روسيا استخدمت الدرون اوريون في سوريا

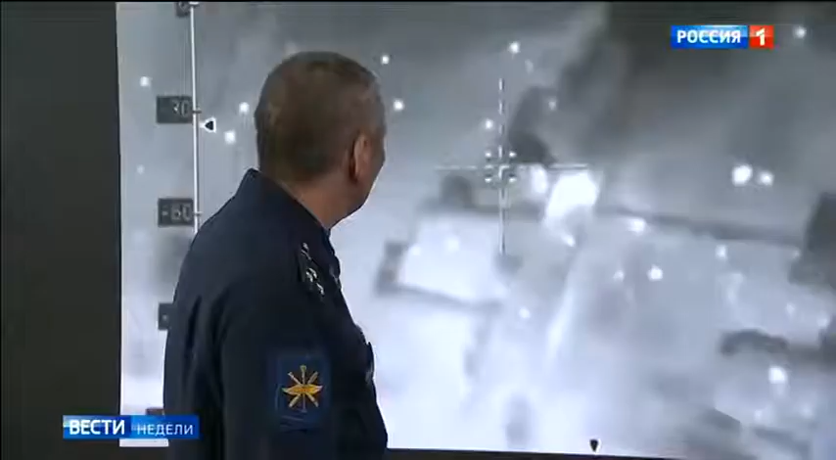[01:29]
Вот российский беспилотник уничтожает склад с боеприпасами террористов.
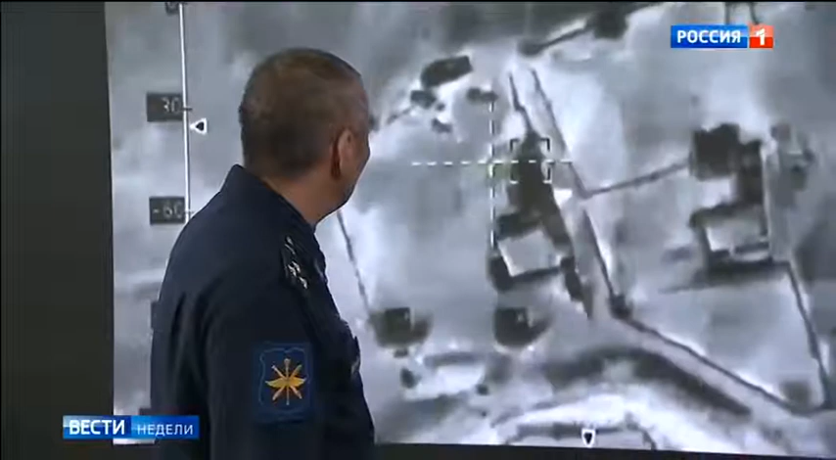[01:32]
Самое главное, я бы хотел ваше внимание обратить на точность применения, о том, что вы также видите, что рядом находятся какие-то здания, сооружения, объекты.
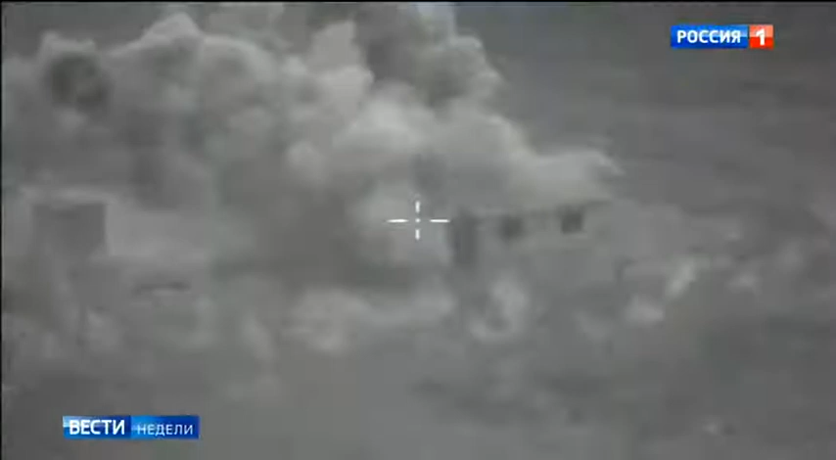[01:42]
Но именно применение боеприпаса с наших беспилотных летательных аппаратов идет именно по цели.
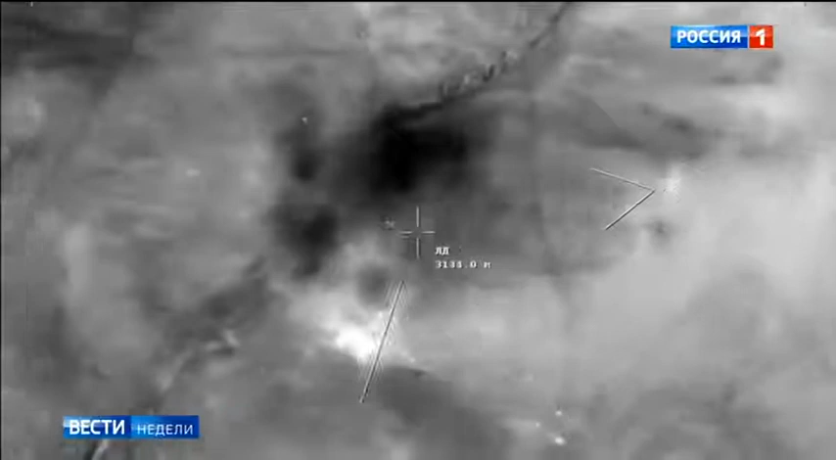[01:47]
Никаких отклонений, никаких нет. Орион оснащен современным высокоточным оружием.